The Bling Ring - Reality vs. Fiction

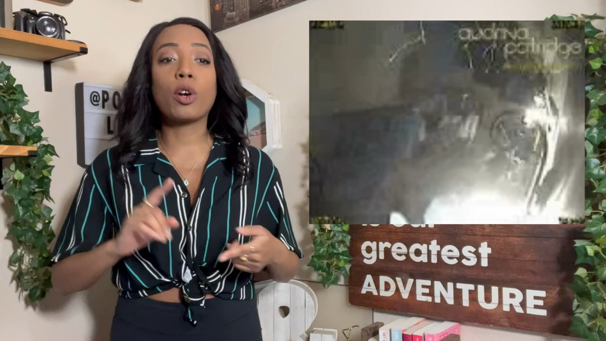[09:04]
this including her laptop and a custom pair of jeans. Now with the Audrina robbery, they were caught on her security footage.